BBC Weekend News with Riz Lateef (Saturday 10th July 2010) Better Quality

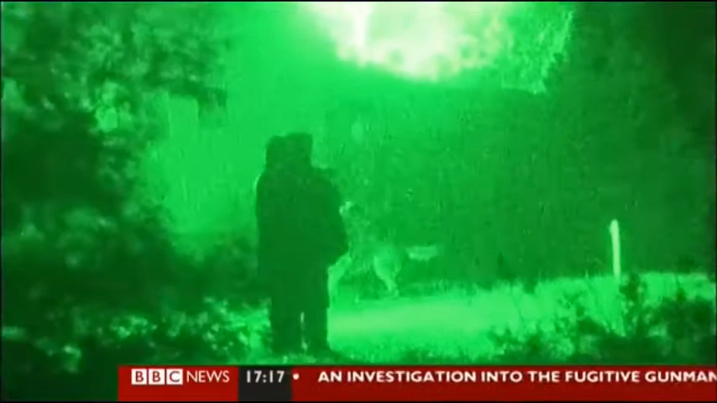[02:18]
Shortly after one o'clock in the morning, shouts rang out from the riverbank. A shot was heard.
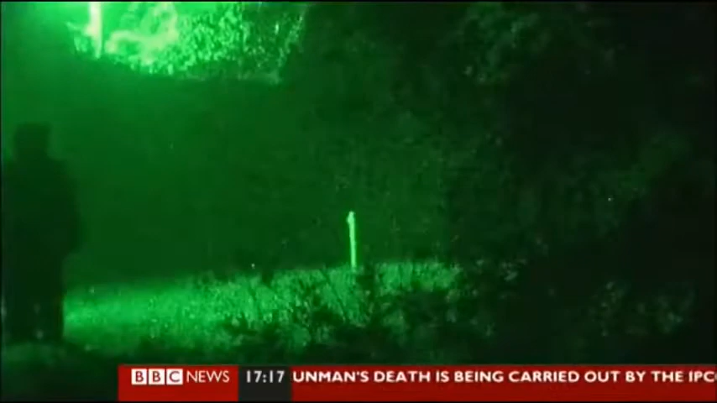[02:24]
Raoul Mote's self-inflicted wound proved fatal. Police officers were striving to persuade Mr Mote to give himself up peacefully.